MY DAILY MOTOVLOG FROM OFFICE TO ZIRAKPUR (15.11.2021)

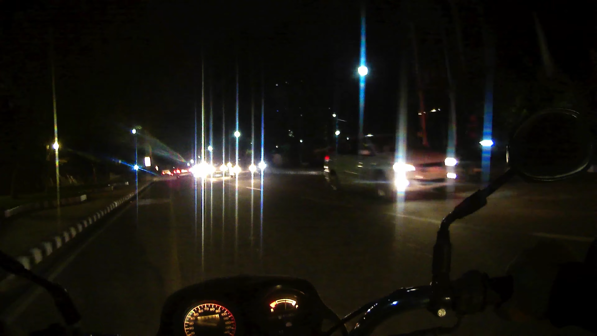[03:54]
so now, left side is, uh, golf course, and now, we are moving towards, uh, golf, main golf course, and lots of trees are there, so it will be thought of as more chill, more cooler than the normal Chandigarh,
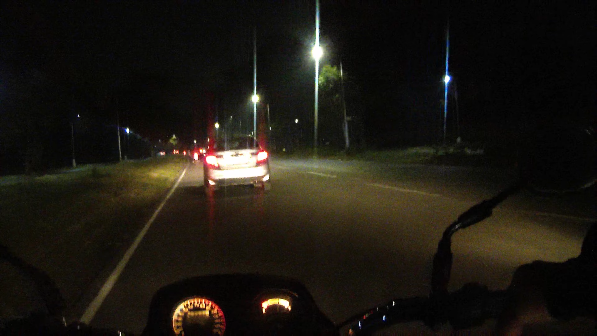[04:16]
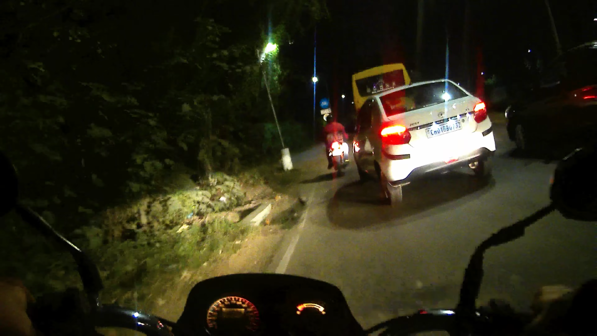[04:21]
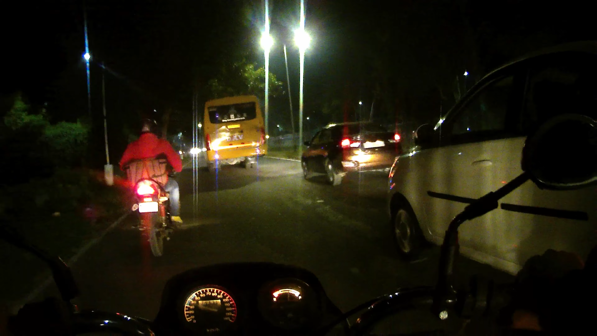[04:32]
so now, we have taken right side, right turn, uh, right side is St. Kapir, then Mahatma Gandhi's studio of Punjab government for training, and, you have St.
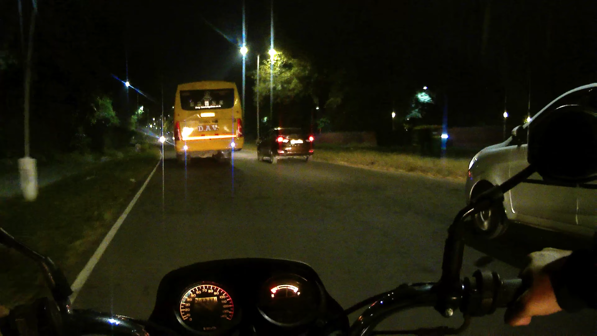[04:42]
John's School, left side is the golf course, and left side is the golf course, so chill is coming in the air,
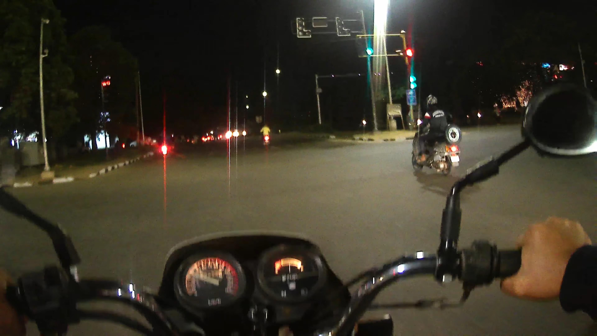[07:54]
So we are entering Panchkula from Chandigarh right now and this the welcome to Panchkula sign is there and this is your
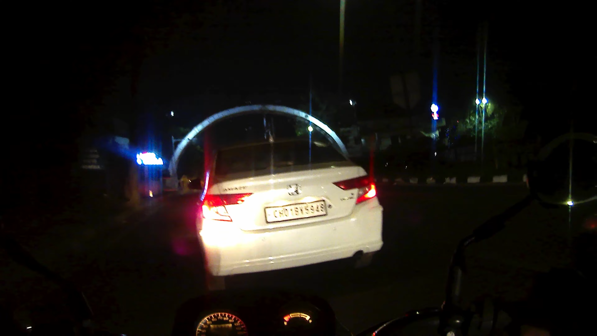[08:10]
welcome to Panchkula and now we have entered Panchkula
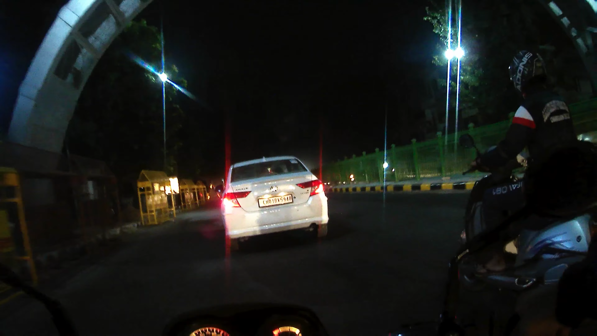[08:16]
from Chandigarh side this is sector 7 this is sector 18 yeah so this is 17 and sector 8 round about 7. Treehouse Moves is a wow festival
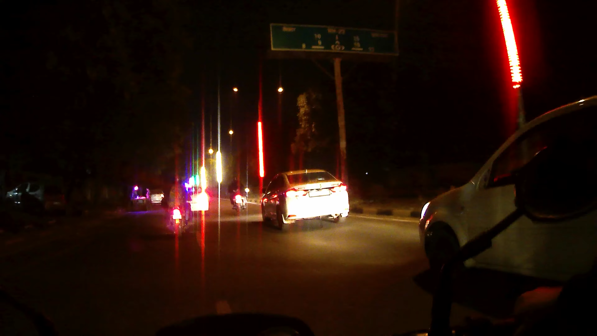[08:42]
sign season and like Calcutta they have made this concept I have seen first
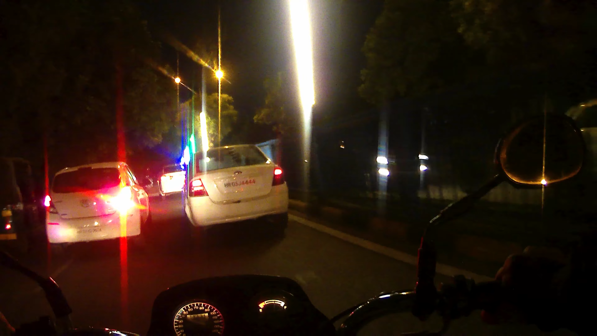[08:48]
in Calcutta and in Calcutta highways in the
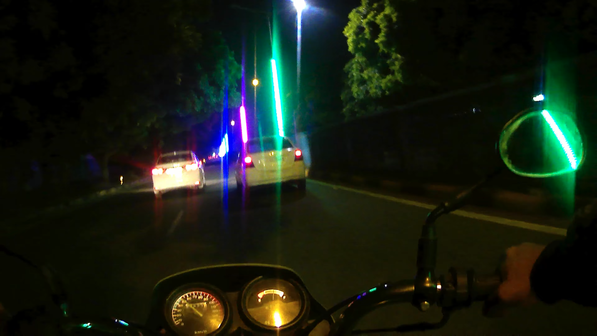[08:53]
flyover I used to have this particular type of lights so this made it very beautiful and I can see in my
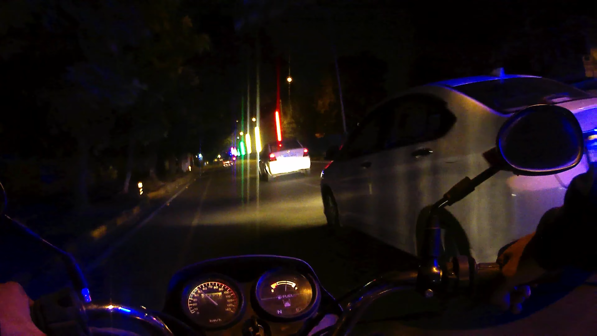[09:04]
city also this is there so I am very happy so you can just see
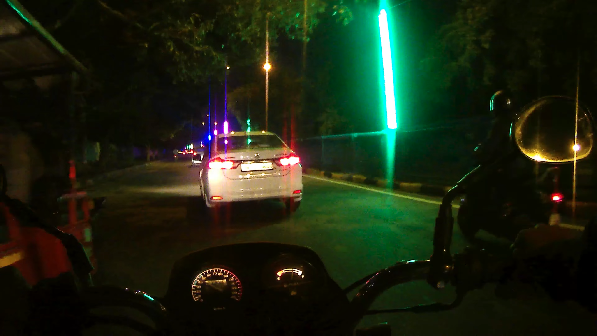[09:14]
the lights are there proper lights are there and you know I can see it's a good sign for a particular so this is sector 9 and on the left side and the right side is sector 16
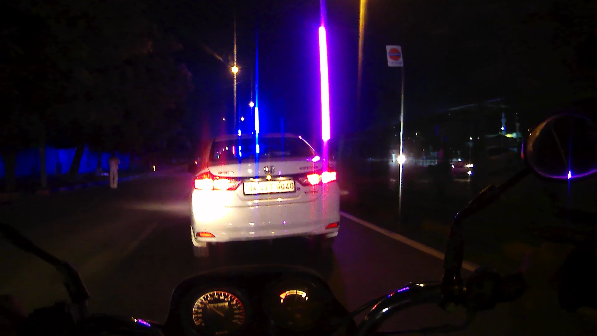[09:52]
wow this lights are so beautiful wow this lights are so beautiful wow this lights
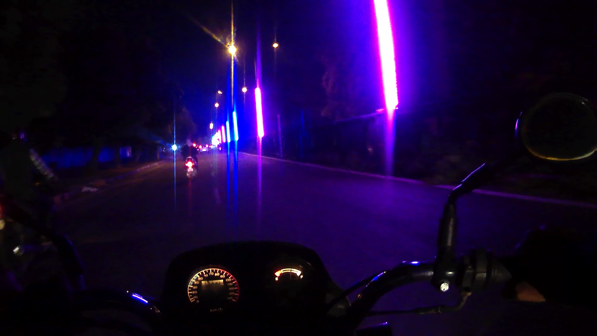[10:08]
are so beautiful wow this
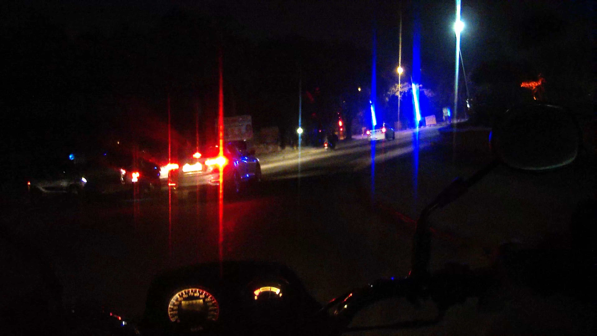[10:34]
look to me The left side is sector 10,
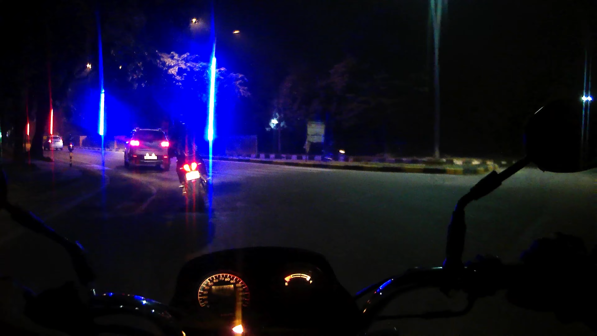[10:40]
the right side is 15 and the lights are still there and I am so happy to see the lights. People are doing evening walks, lovely people of Panchpula.
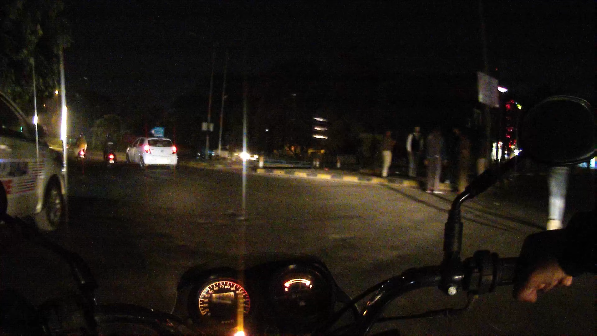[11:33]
I don't know what kind of festival they are making but this lights are looking so nice, so nice. Lovely lights. It makes it quite visible, okay? See the visibility.
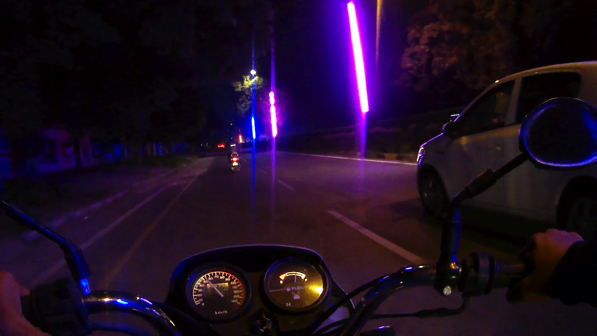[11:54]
People will feel safe while travelling in the night also. So now I will turn right. This is my sector, sector 12 on the left side. Right side is 12A and I will be going to 04.
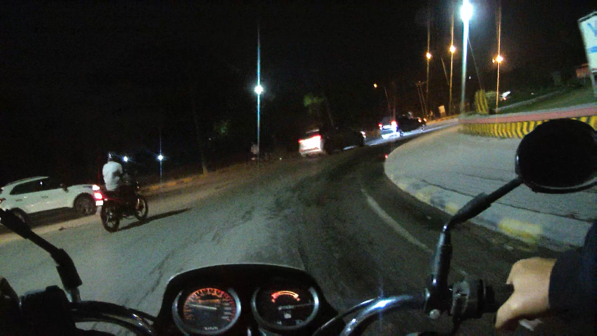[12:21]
So I am going here because I will be able to take a few of the fly over to the distance. So in front of me is the industrial area, Panchpula.
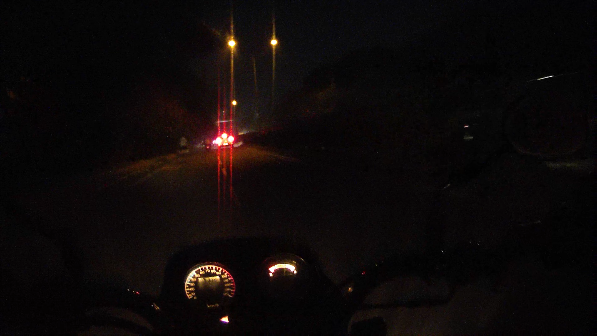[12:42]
And left side is going to be to Shimla-Ziragpur flyover highway. And I will be turning to left so that I can go to Ziragpur. The traffic is quite hot.
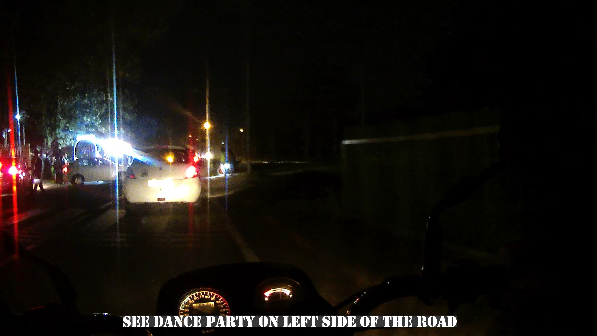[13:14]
The traffic is quite hot. Wow! So now you can see the flyover. I will be turning left and then U-turn on the right side.